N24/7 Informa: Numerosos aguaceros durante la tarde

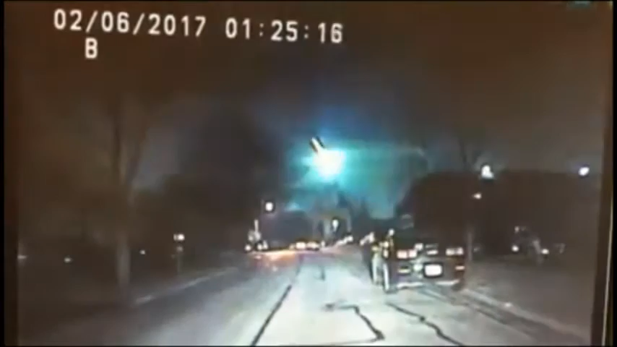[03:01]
cámara de una patrulla de la policía de Chicago y compartido por el Servicio Nacional de Meteorología. Tremendo meteoro se observa en el panorama.